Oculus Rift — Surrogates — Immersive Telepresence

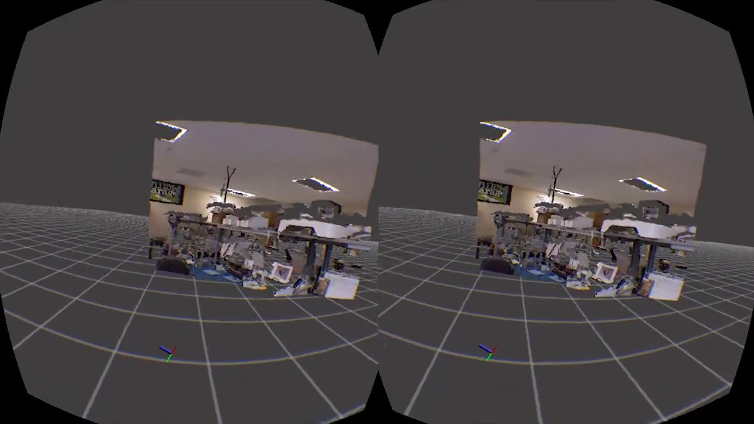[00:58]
A stereoscopic first-person view from the robot's perspective is rendered using the 3D point cloud stream from the PR2's Kinect camera,
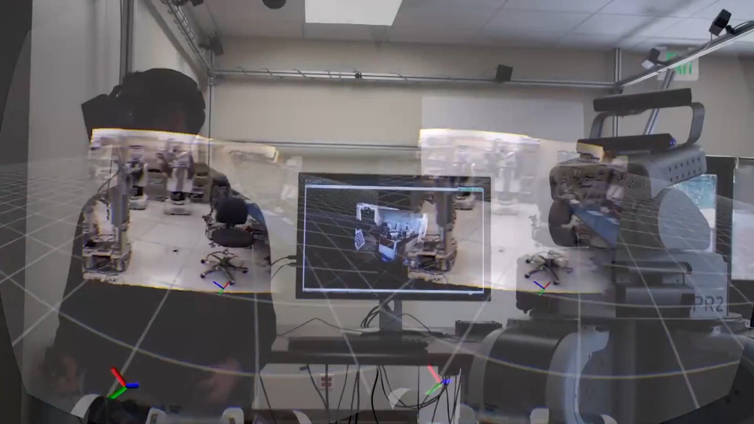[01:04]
while the robot is tracking your head movement.
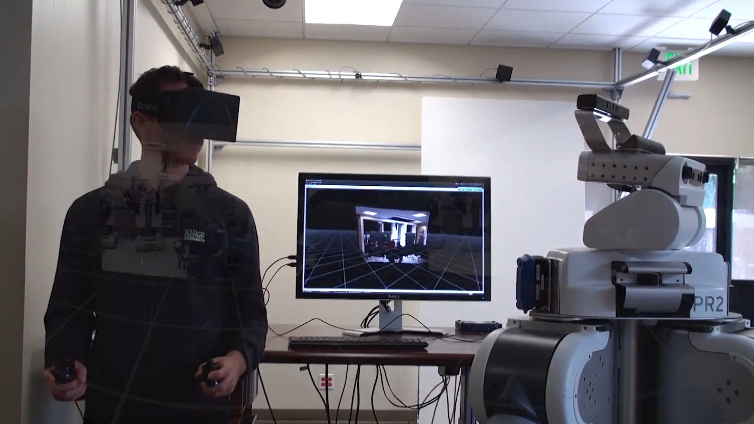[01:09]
The Razer Hydra game controller provides full control of the PR2's movement.
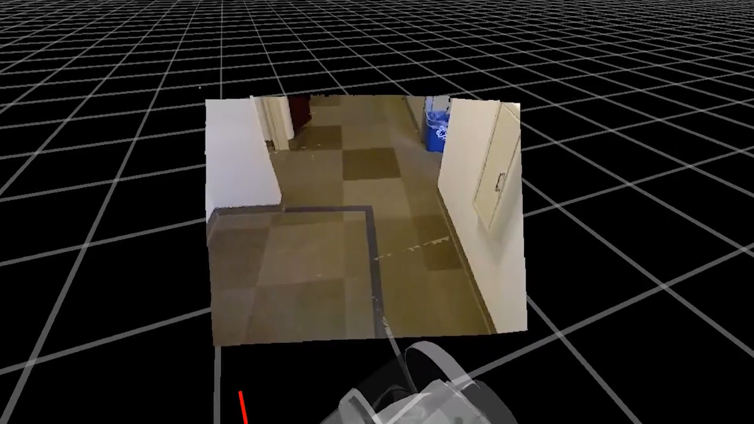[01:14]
Using its gamepad controls, you can move the robot base and torso.